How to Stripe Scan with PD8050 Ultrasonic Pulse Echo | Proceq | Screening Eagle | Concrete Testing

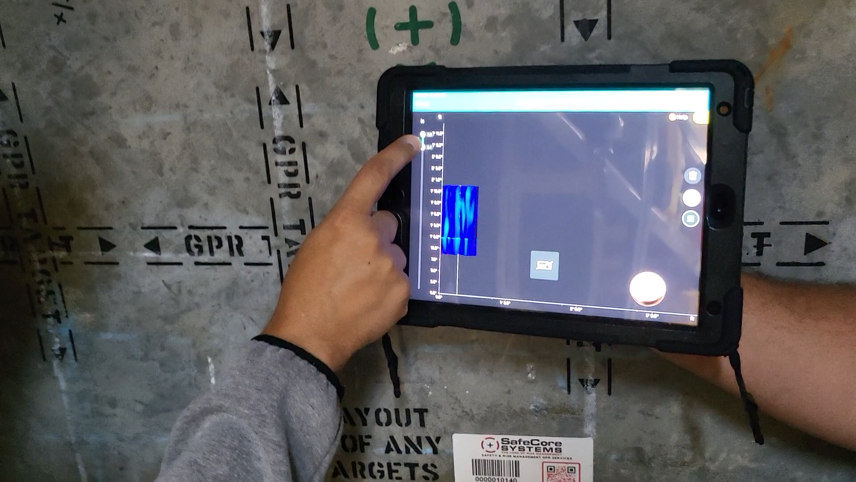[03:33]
thinner and start to slice down you can see where that bar comes out right so here's the bar right in here if I want to make it look a little better I can go ahead and adjust my
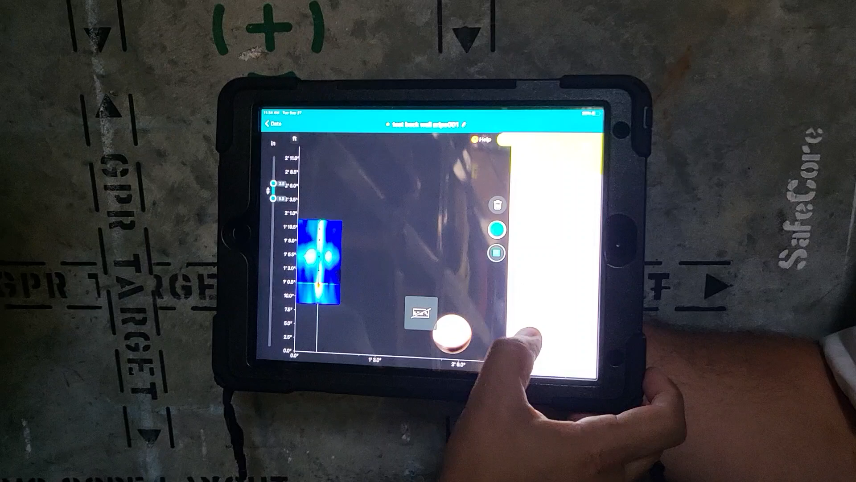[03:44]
gain right so I can gain up a little bit and now I have you know my gain and that's my rebar right there is that an intersection was there another piece that came across there was right so actually
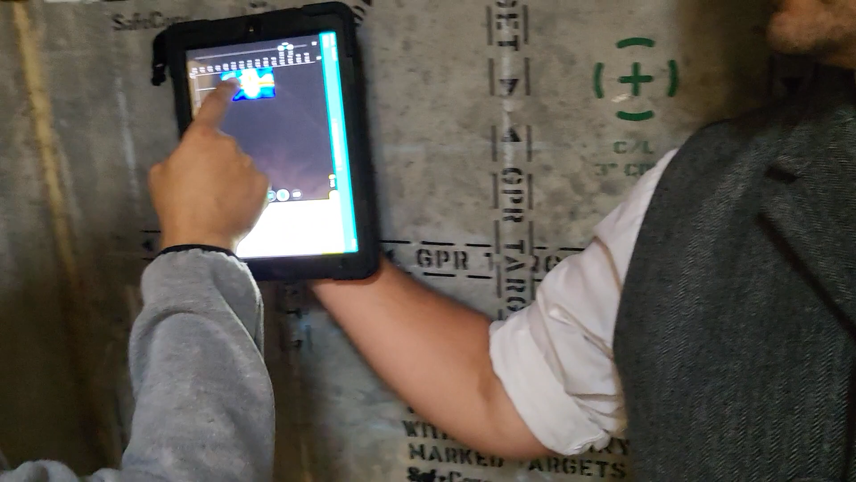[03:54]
you're getting that right you're getting this bar this crossbar right here so we have the bar that we're on top
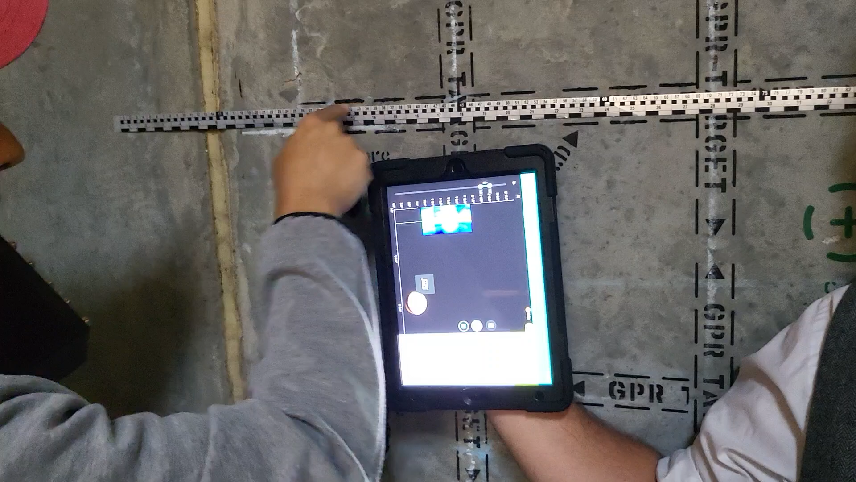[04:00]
of and then we have this crossbar over here that's exactly right it's a great great great
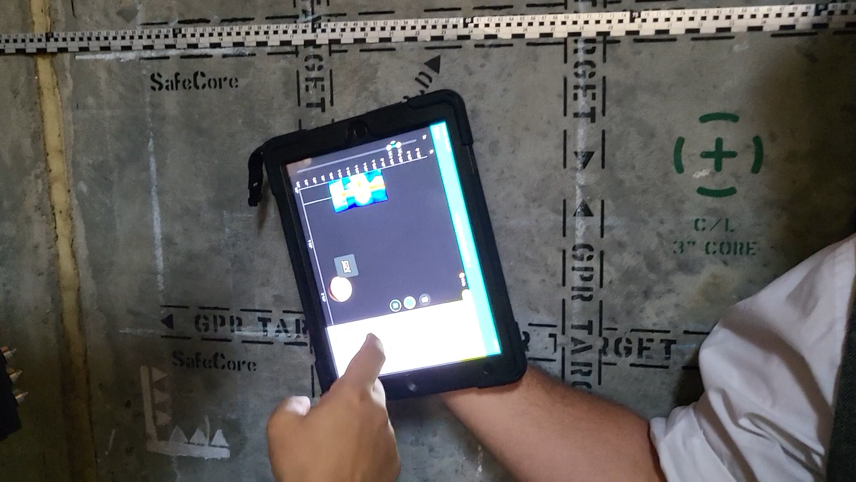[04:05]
point when you're done you can just go ahead and you know press stop and and that's it if you wanted
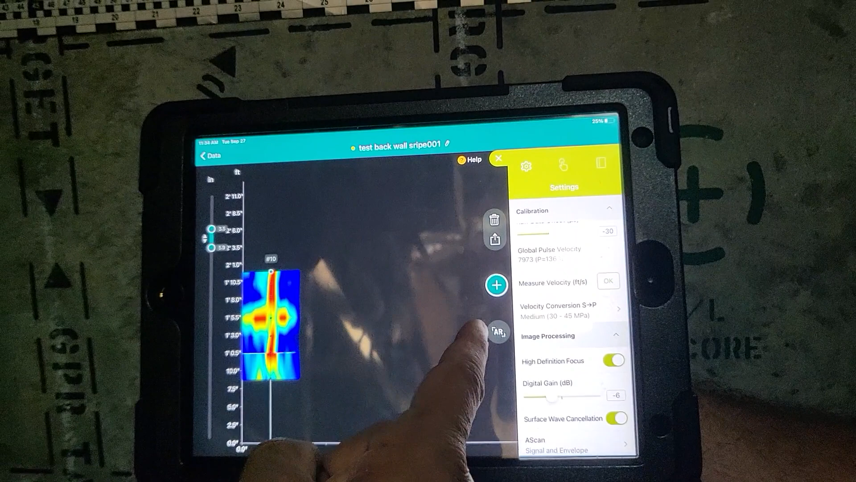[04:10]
to project it with AR you can do all that but that's how you do a stripe scan before you get